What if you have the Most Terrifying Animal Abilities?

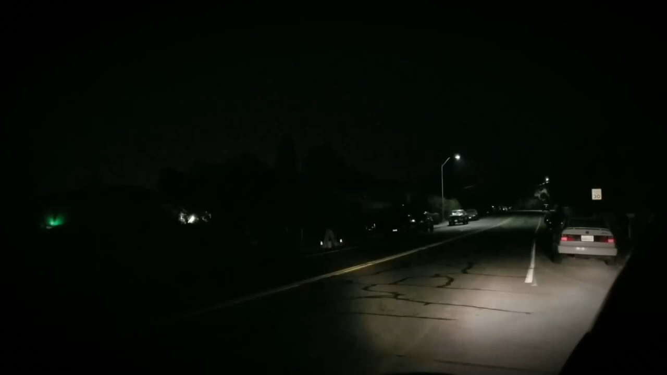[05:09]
illuminating the wet pavement for only the briefest of moments.